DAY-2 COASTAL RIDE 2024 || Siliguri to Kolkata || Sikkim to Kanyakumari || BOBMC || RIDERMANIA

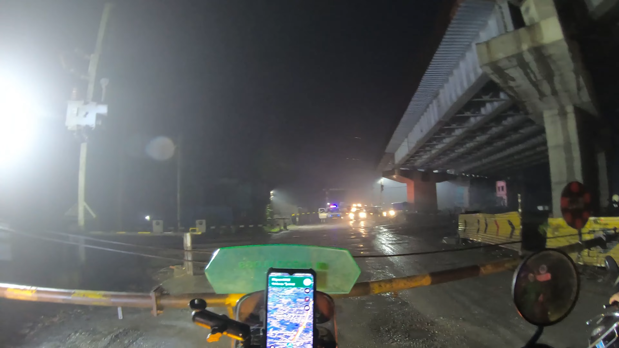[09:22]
बाटो यस्तो खत्तम रहेछ कि आमा हिलो ठेठ लुगाहरू त